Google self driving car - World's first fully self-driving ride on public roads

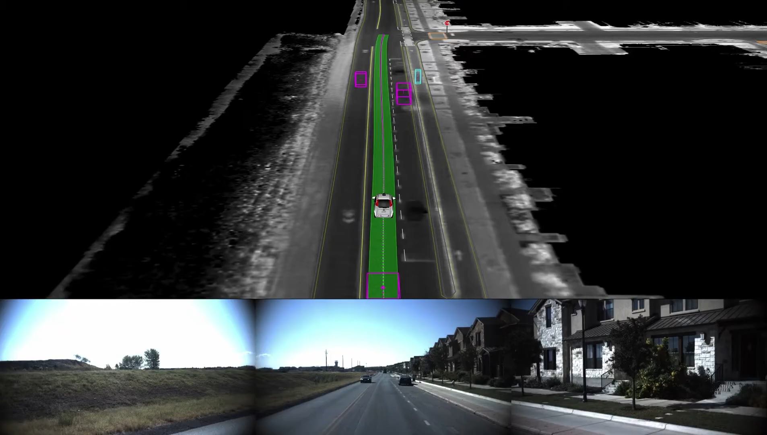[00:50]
We're passing all kinds of traffic.
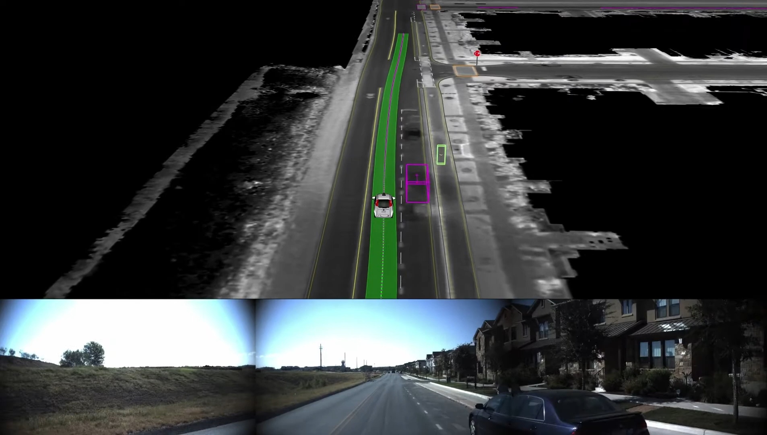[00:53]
We're following behind.
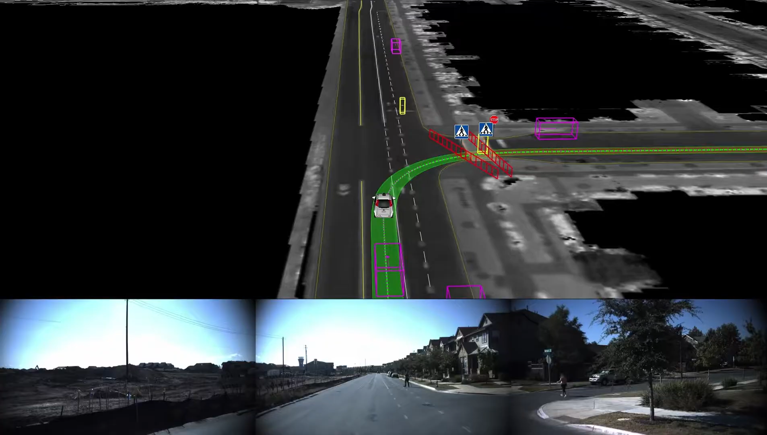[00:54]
This is a pedestrian right in front of us here.
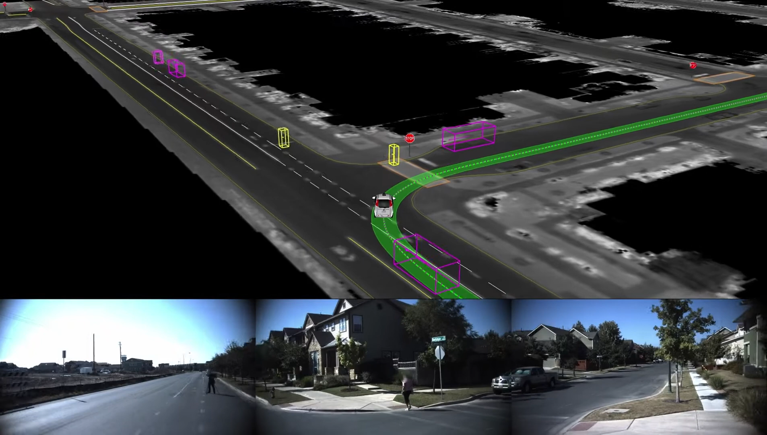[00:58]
And, no, it classifies pedestrians as such.
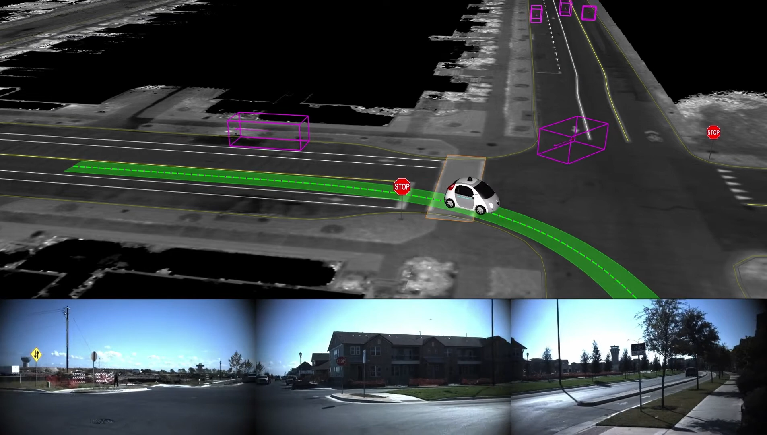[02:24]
when the car nudges forward into the intersection, it clears its little paths.